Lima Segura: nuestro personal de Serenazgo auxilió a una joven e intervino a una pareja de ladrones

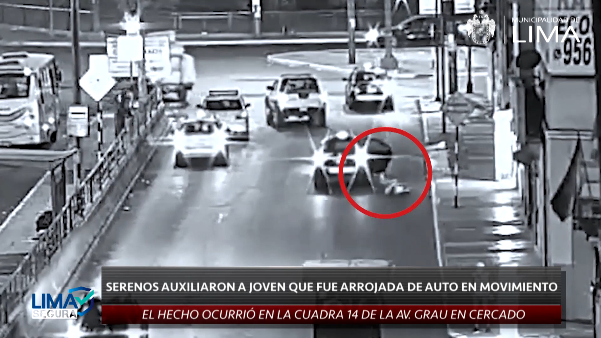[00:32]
Las cámaras de seguridad muestran un auto que en pleno movimiento abría sus puertas posteriores para lanzar a la mujer que se encontraba aparentemente dopada
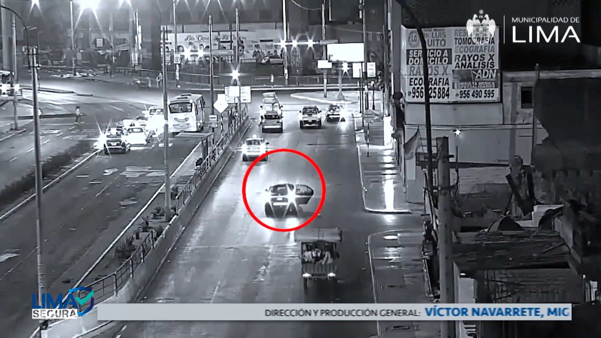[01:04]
Lo captado por nuestras cámaras de seguridad serán un gran apoyo para poder identificar el auto que al parecer era un taxi que fugó por la avenida Aviación